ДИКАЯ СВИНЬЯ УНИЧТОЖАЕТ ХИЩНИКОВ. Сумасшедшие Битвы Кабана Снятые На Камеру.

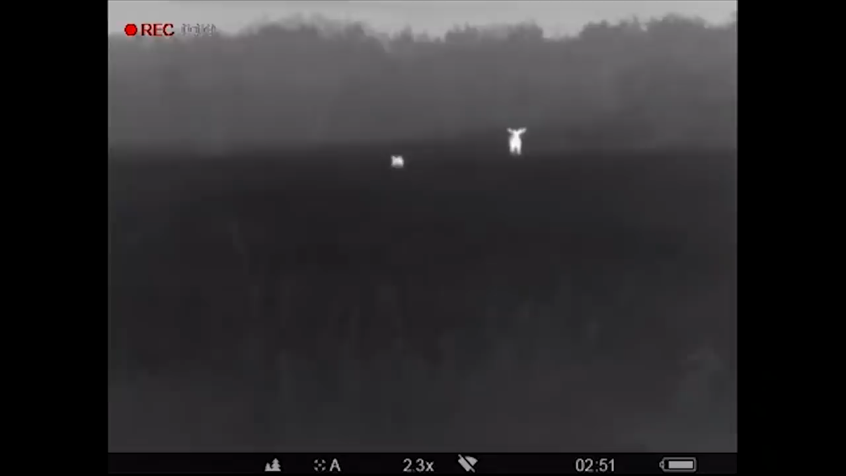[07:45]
был замечен с одиноким сикачем, они вместе паслись в сумерках, вдвоем ходили к кормушкам ночью. А вот вам самый яркий пример такой дружбы.